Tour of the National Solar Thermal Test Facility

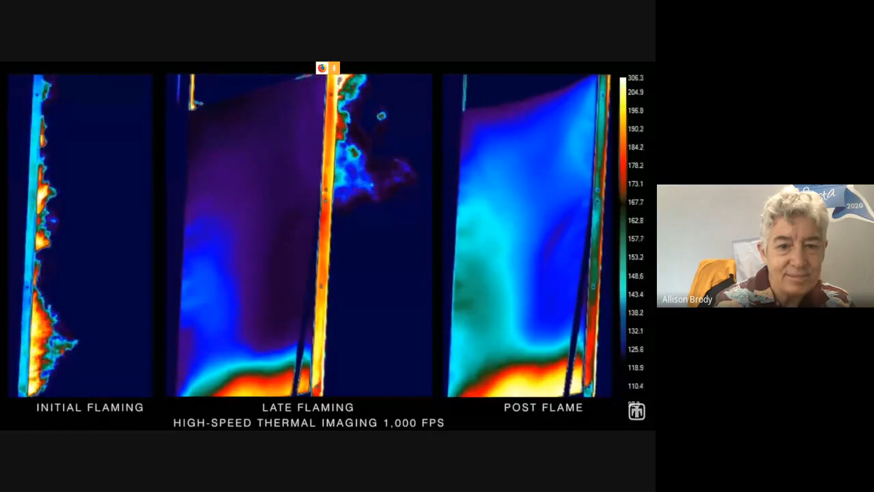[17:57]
you can actually see the heat and how that's what we call infrared or ir